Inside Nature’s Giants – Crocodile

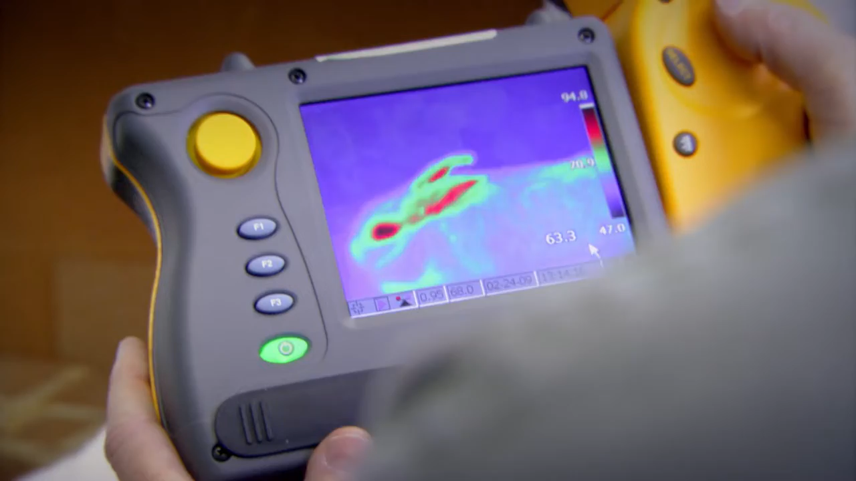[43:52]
Now, if we look at John, our graduate student here, shows your arm, John.
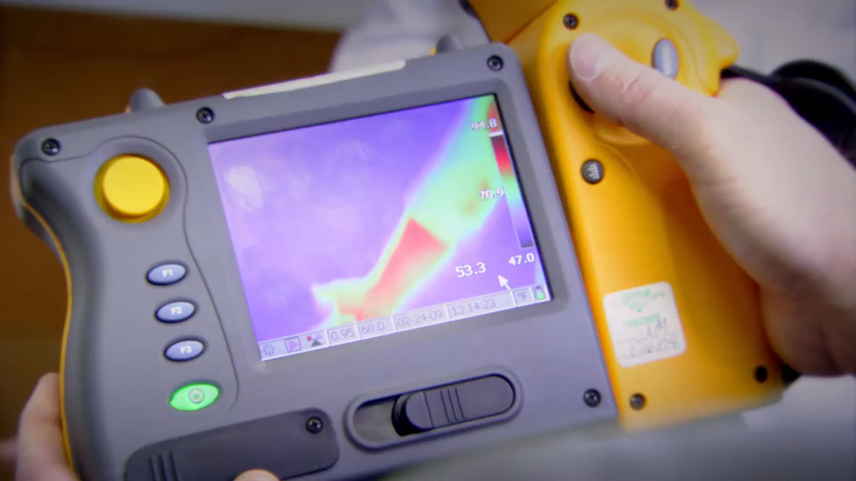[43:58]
You can see John is quite red. We look up at his face, very red. He's radiating heat off because he's an endotherm, a warm-blooded animal.
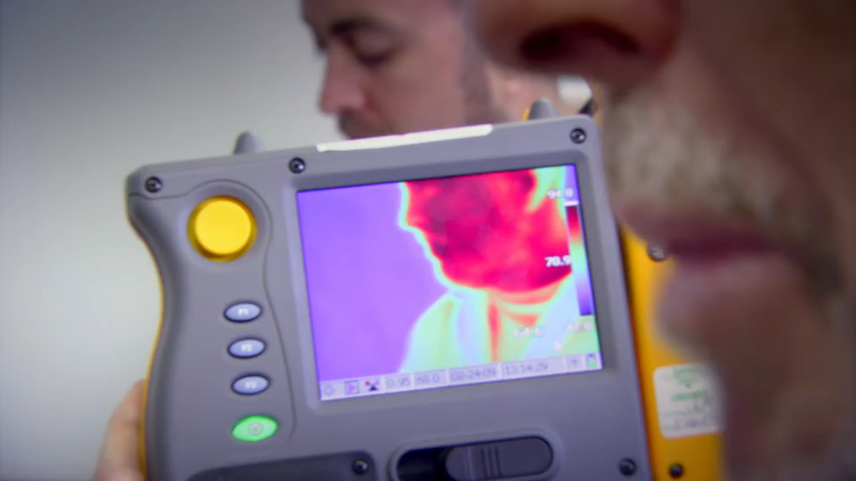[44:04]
He's generating a lot of metabolic heat and it's just radiating off his body. The rabbit looks blue, but it's not because it's cold-blooded.
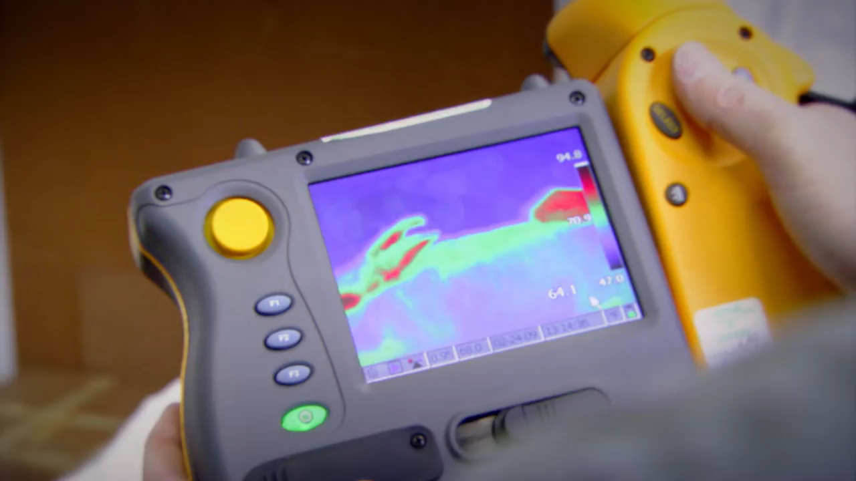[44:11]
It's because the fur is retaining the heat inside its body, and the surface of the fur is very cold, as it is in the room here. If we look over at our alligator that we brought in, you can see the tips of the feet are starting to become blue, and eventually, over time, this animal will become, the alligator will become the same temperature as the room.
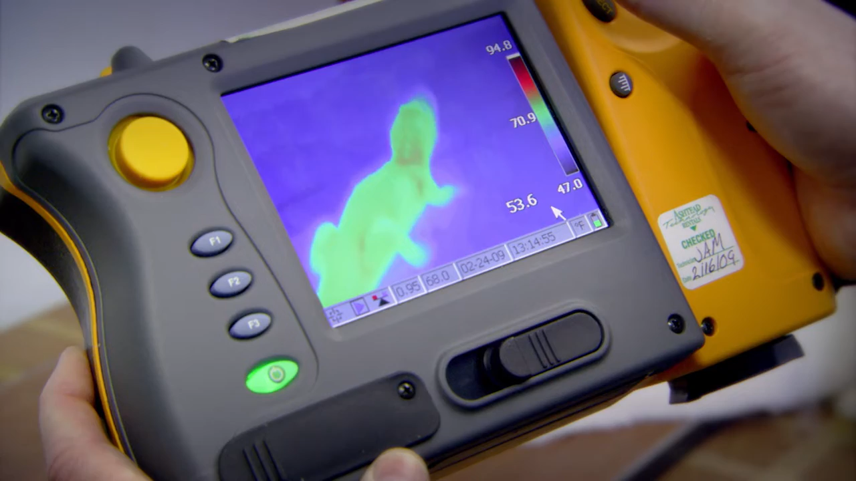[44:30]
Ectothermia, or cold-bloodedness, is a very interesting survival strategy because you do not require as much energy per day.